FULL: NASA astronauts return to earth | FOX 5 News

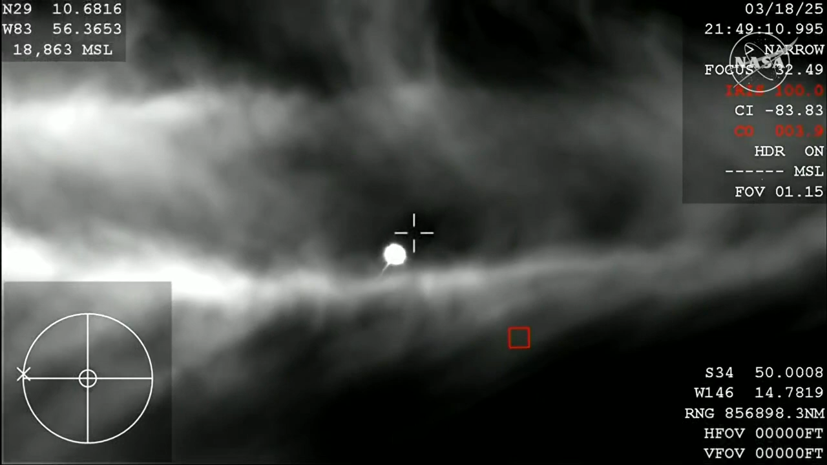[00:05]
And that view is from the WB-57, which is one of NASA's high-altitude planes that is tracking. Now, because of the way that this camera is configured, it does look like it is dark,
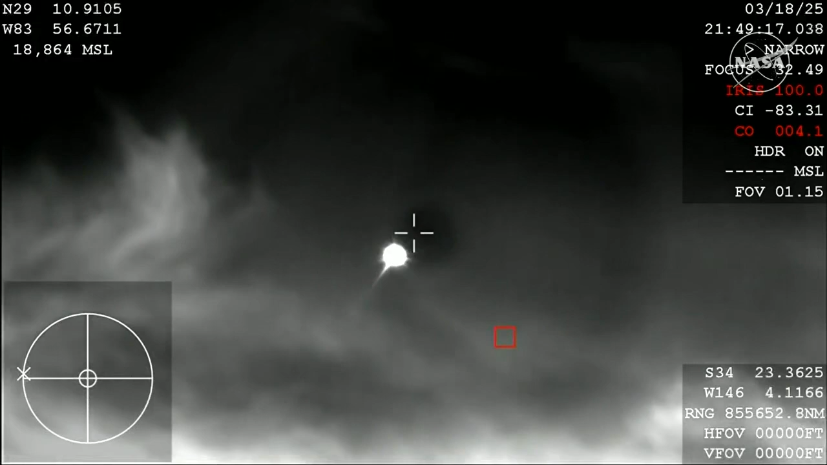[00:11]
but it is indeed daytime, and you're beginning to see that plasma trail as Dragon re-enters the Earth's atmosphere. All of that is expected. We are anticipating an acquisition of signal around 2.51 p.m.
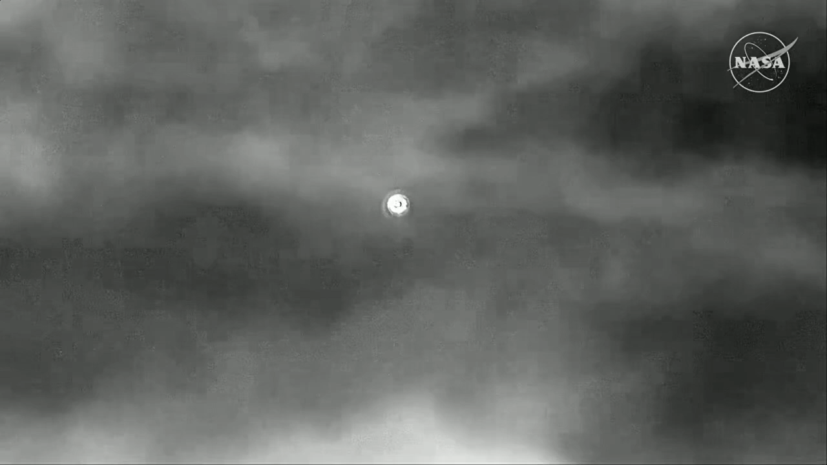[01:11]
Pacific time, pretty incredible views of the Dragon spacecraft making its way home back to planet Earth with the Crew-9 astronauts on board. Once again, this view is coming from the WB-57 plane. That heat shield we can see doing magnificent work as it works to...